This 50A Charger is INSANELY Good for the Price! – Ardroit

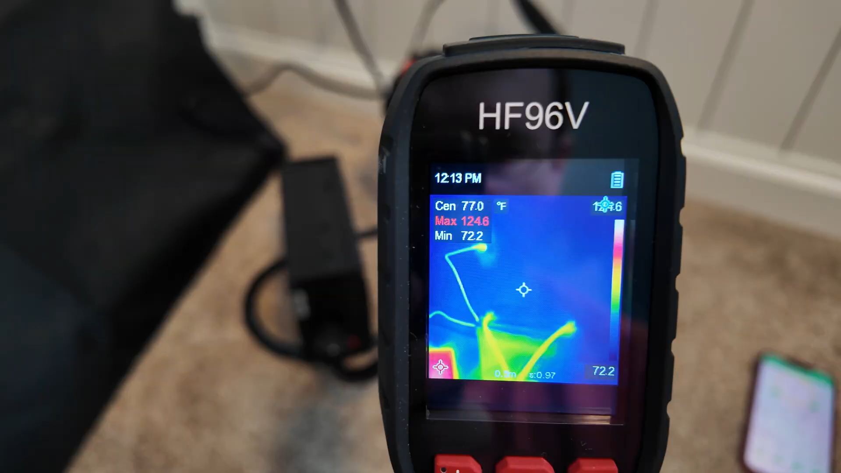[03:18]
On screen: spot 77.0°F
So you can see, up in the top left of that imaging camera, you can see the temperatures.
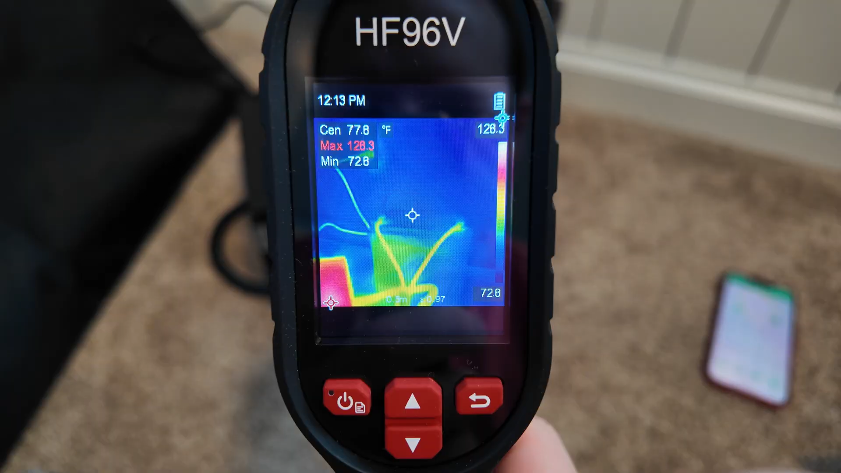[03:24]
On screen: spot 77.8°F
So if we point the center temperature, which is that top one, at the battery here, you can see that, you know, it's just in the the low to mid 80 range.
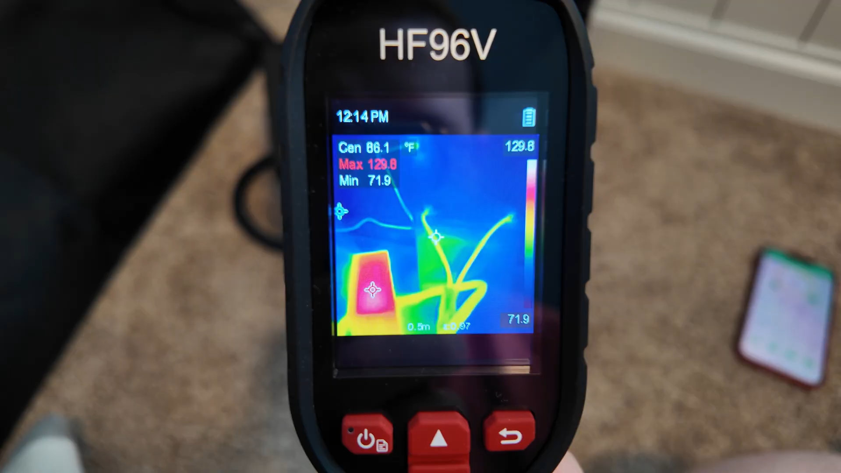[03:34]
On screen: max 129.8°F, min 71.9°F, scale top 129.8°F, scale bottom 71.9°F
So not hardly warm at all. But then we come over here to this 130 degrees there on the top side. On the end there, we're in the high 90s.
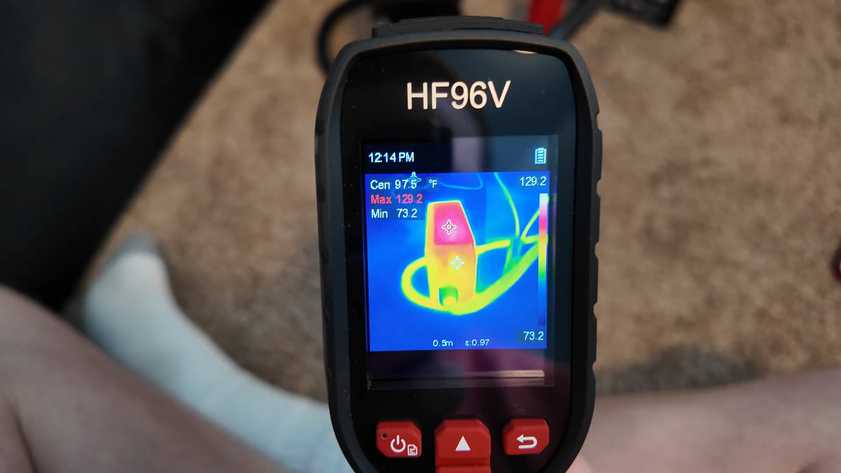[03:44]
On screen: spot 97.5°F
Look on the back side here. Yeah, it's rising 135.
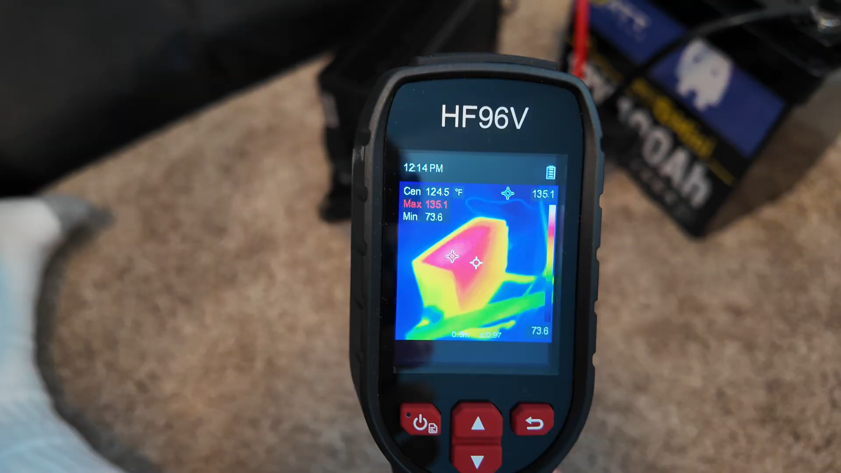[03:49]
On screen: spot 124.5°F
So the heat there is no joke. The cable itself is staying fairly cool.
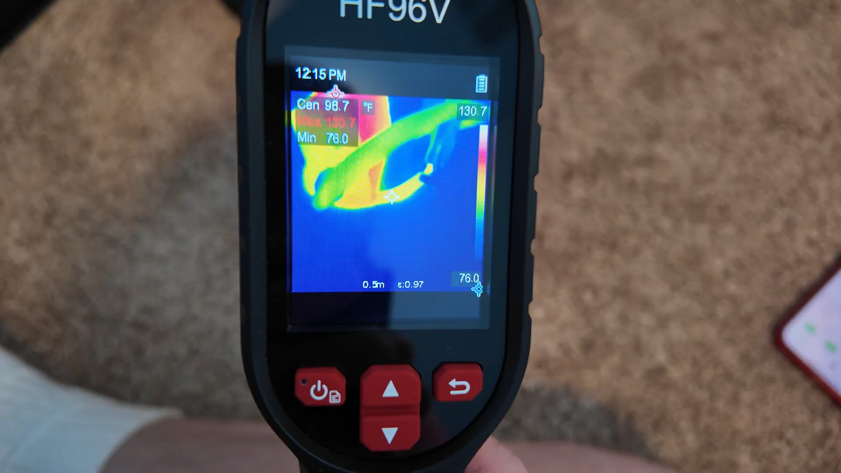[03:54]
On screen: min 76.0°F
Looks like we're in the high 90s right there, 97. So it's warm. Definitely not 130 whatever degrees like the charger is.
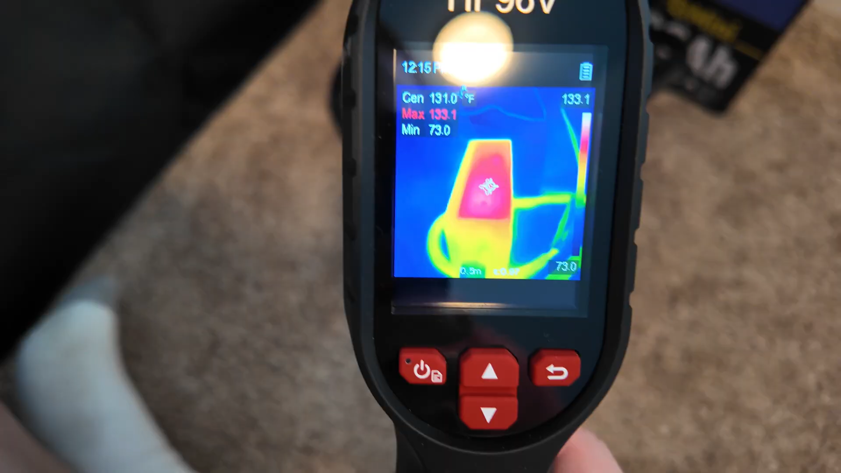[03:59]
All right, it's been a few more minutes here,
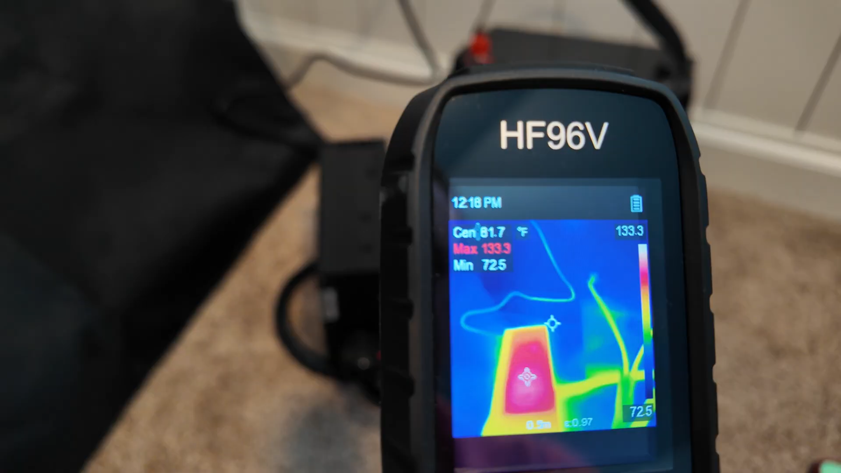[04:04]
and the charger seems to have kind of just topped out in the mid 130 degree range. 133 at the moment. Everything else is staying relatively cool.
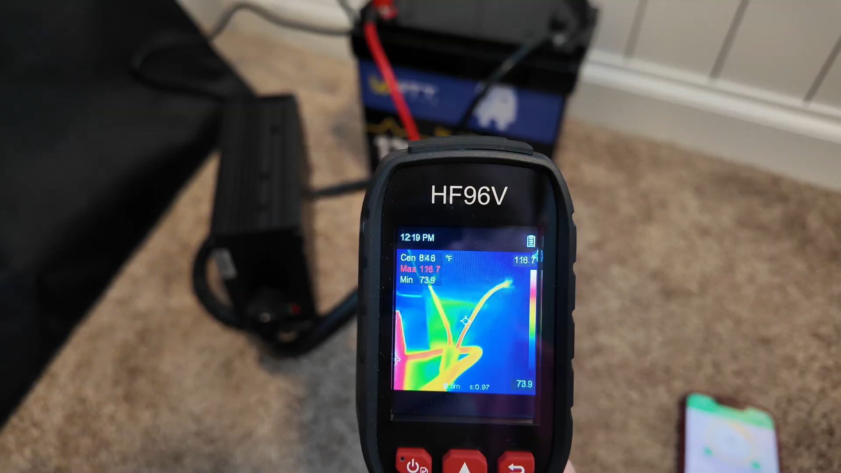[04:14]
On screen: max 116.7°F, min 73.9°F, scale bottom 73.9°F
Just up in the high 90s, low 100s in terms of the the cabling.